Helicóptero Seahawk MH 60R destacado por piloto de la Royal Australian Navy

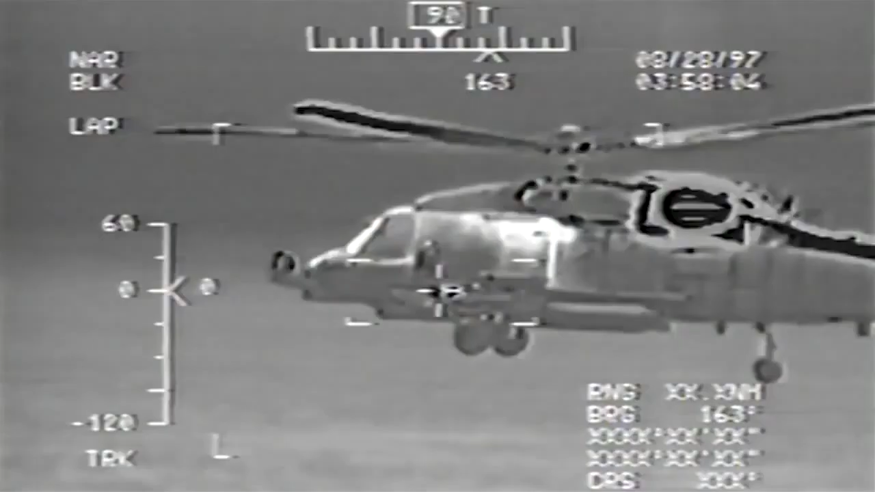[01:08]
So not only does it see in the infrared spectrum but also the day TV and the low light TV.